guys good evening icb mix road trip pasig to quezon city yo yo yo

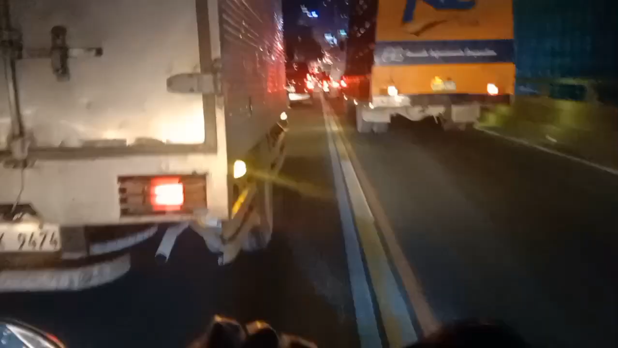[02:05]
Pauwi na ng Kitchen City to Pasig. Gabi na mga guys. Galing sa work. Yun.
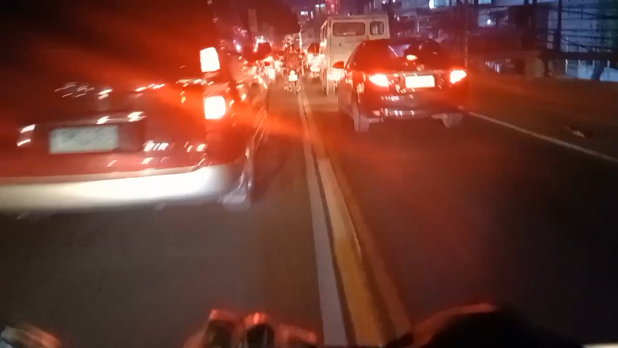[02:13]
Samahan niyo ako. Abang pauwi si ICB Mix na mag-road trip. Yun. Traffic niyo guys. Lasunso na ng gabi. Traffic pa rin.
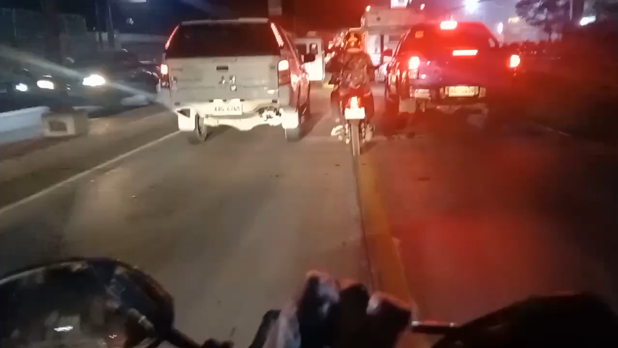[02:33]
Dami na sasakyan dito sa Manila, C5.
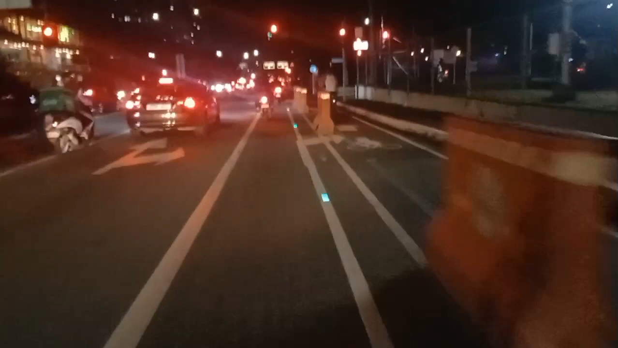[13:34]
Victory guys yan. At yun yung university yan.
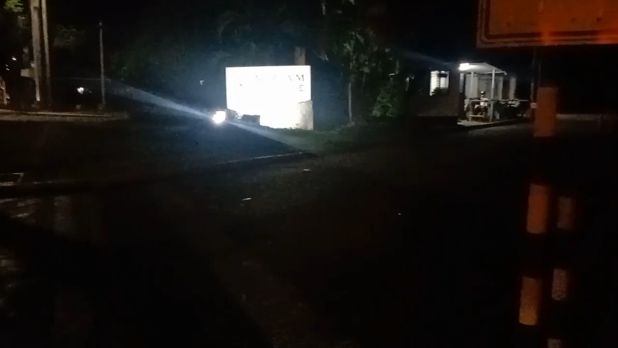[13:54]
Miriam College. Kasunod at yun. UP na yung kasunod guys. UP. Ayun. Thank you very much. Maraming salamat. Walang sawang pag-support dito na tayo siguro sa pagpunta sa bahay. Maraming salamat sa inyong lahat.